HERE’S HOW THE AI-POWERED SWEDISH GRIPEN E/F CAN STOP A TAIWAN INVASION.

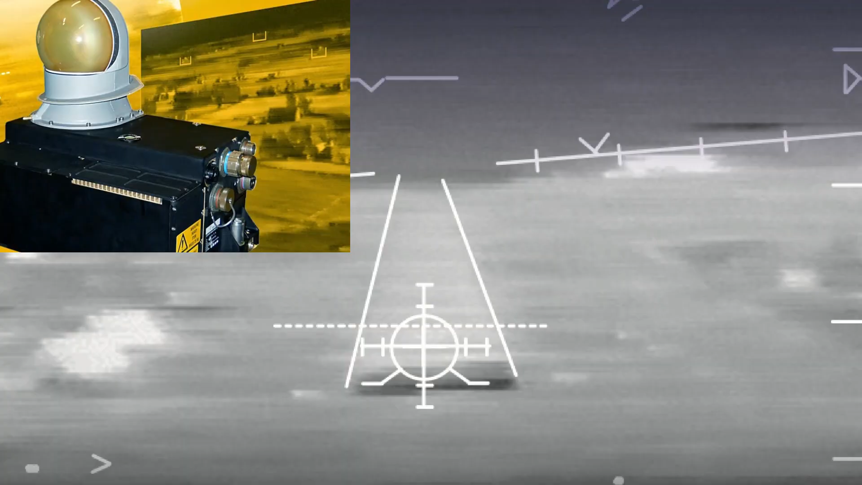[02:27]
Complementing the radar is the Skyward-G infrared search-and-track sensor for passive detection of hot contacts and anti-stealth queuing.